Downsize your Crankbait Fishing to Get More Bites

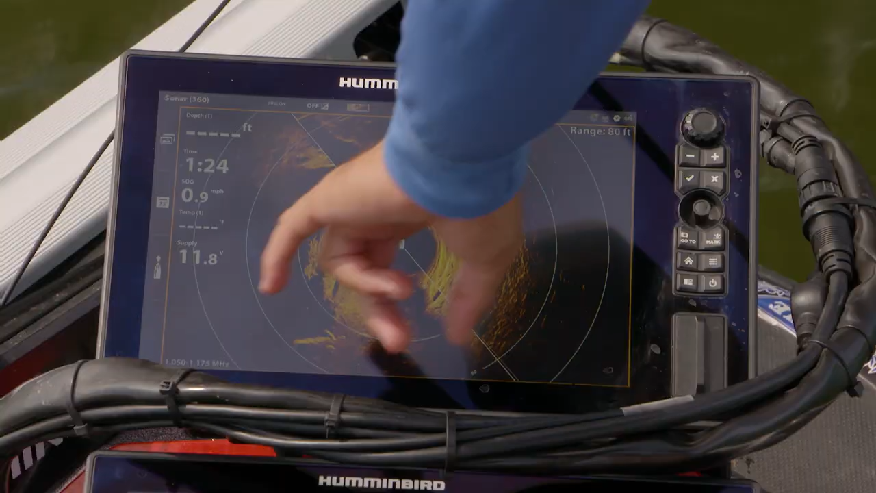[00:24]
I mean if you look all that shadow there that's just that's the ledge that comes off and if you look at the bank ahead there's one bluff end you
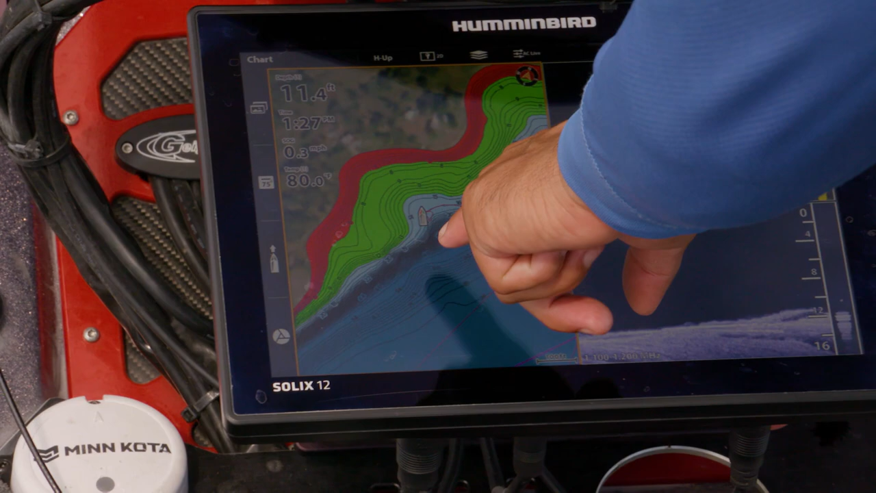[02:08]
On screen: depth 11.4 ft
here it always shows me where the front of the boat is so you could kind of see here
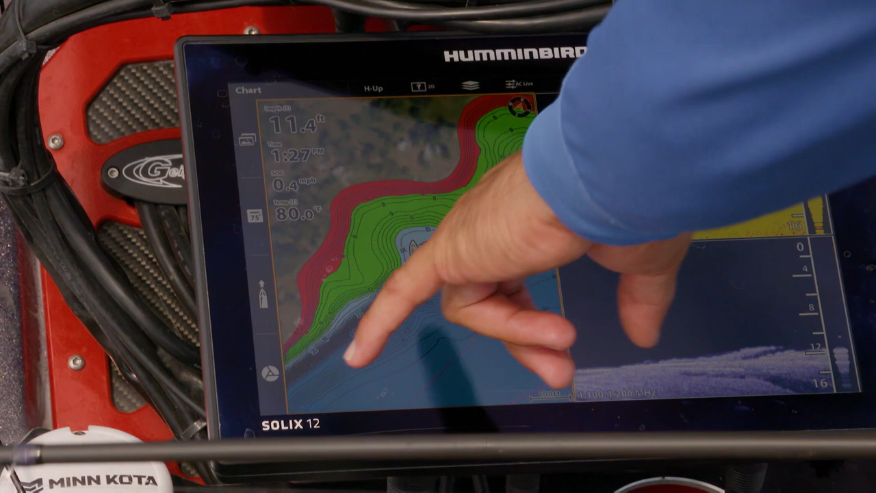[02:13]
On screen: depth 11.4 ft, speed 0.4 mph
that ledge that drop off that bluff end is that at about a seven o'clock position from where
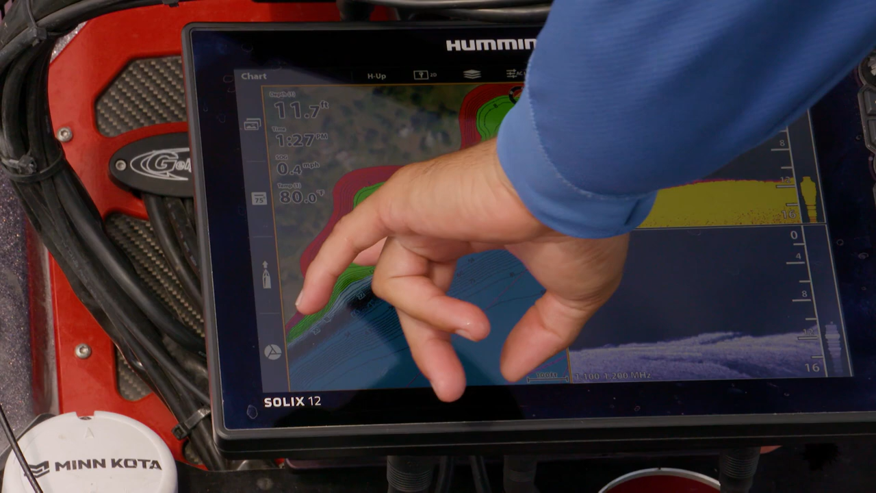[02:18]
On screen: speed 0.4 mph
the boat is so that's where the cast I'm going to make about seven o'clock to where the boat is back here
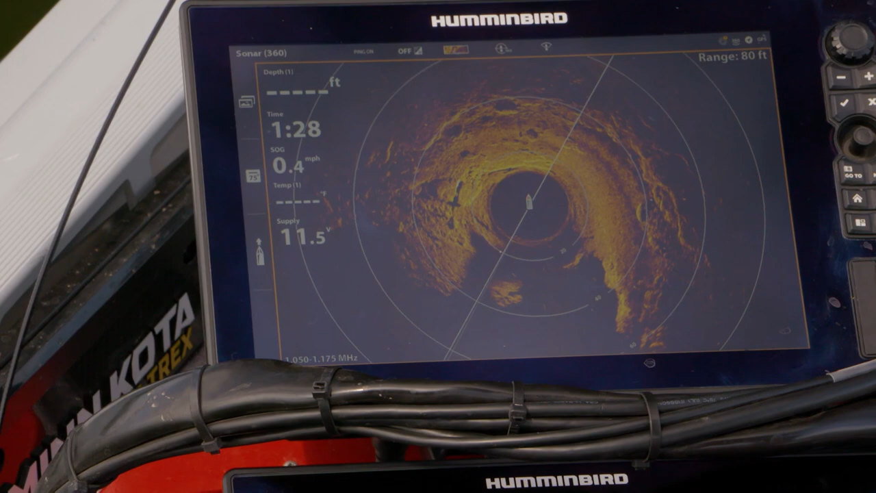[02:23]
On screen: speed 0.4 mph
but with 360 imaging I could really pinpoint that seven o'clock cast and I know exactly what's down there